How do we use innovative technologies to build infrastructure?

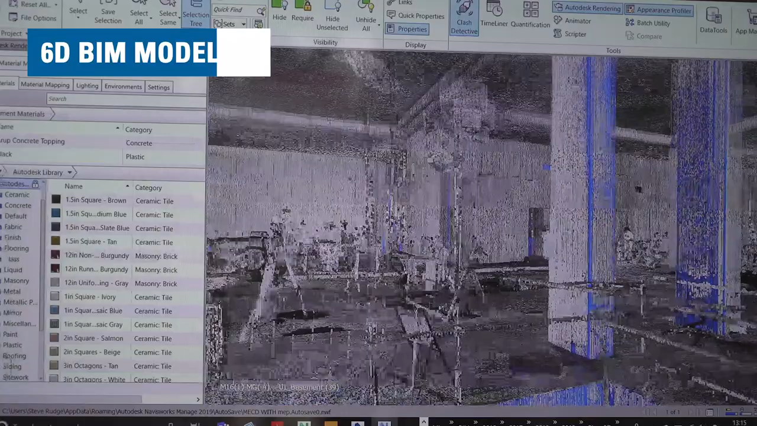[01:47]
So 6D is delivering model information to the end user so the challenge for ourselves was to deliver the information that we would house in the model which is produced by the architect,